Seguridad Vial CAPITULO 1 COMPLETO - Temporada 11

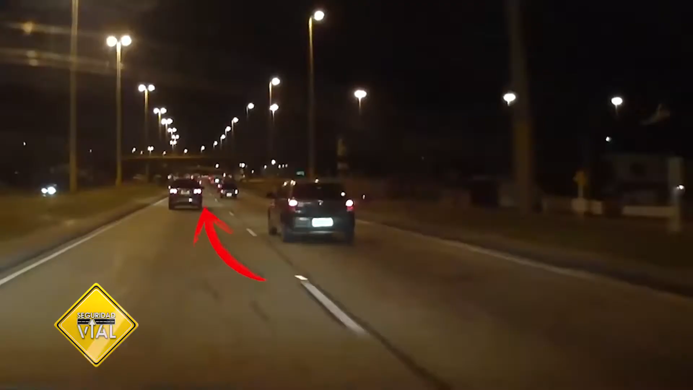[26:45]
Sáquenle la velocidad para todos los movimientos que haga el auto, que la manera, no digo que sea la más segura, porque a lo mejor termina un desastre,